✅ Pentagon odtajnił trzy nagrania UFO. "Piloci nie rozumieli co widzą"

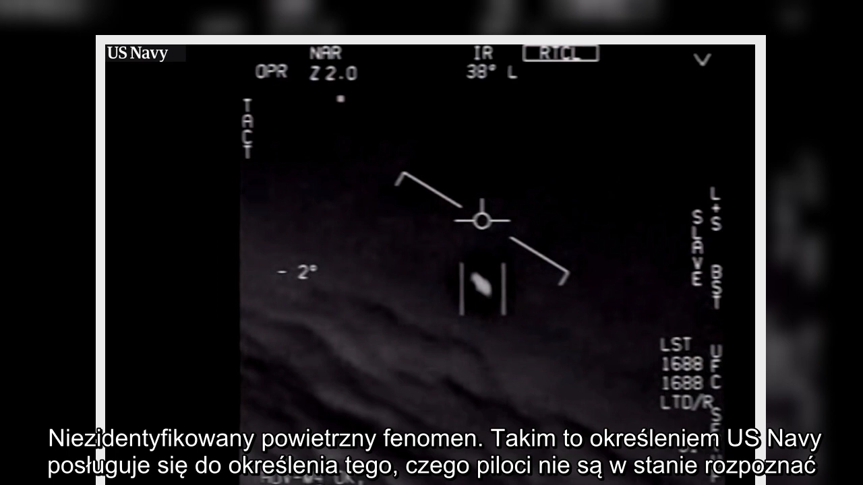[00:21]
Niezidentyfikowane obiekty latające NOL pokazano na trzech niewyraźnych klipach wideo z kamer rejestrujących obraz w paśmie podczerwonym.
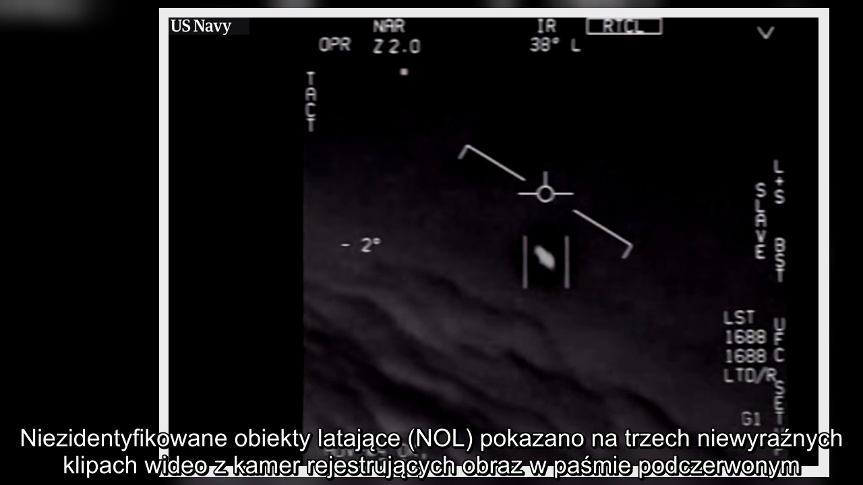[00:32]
Na dwóch nagraniach słychać reakcję załóg na szybko poruszające się pojazdy.